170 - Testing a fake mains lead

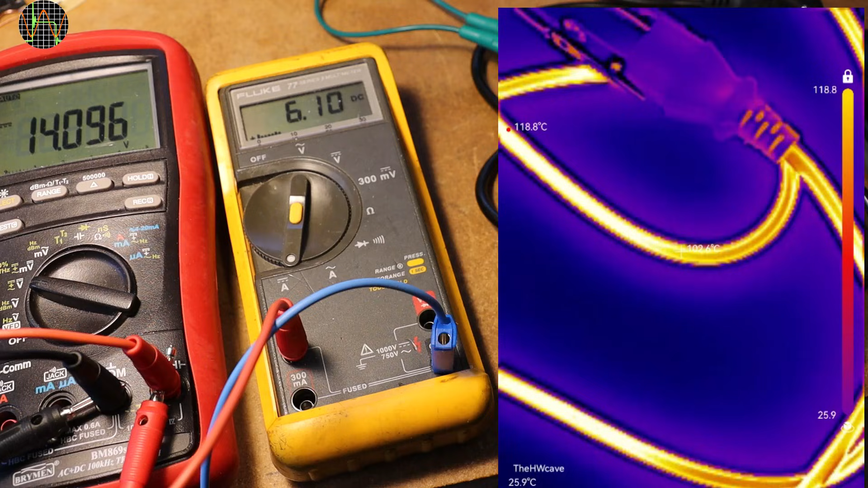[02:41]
I should point out that in the UK you can draw up to 13A from a normal wall socket. The cable is now smelling and I can see smoke coming out at the open end. The highest temperature is more than 120 degrees or 250 degrees Fahrenheit.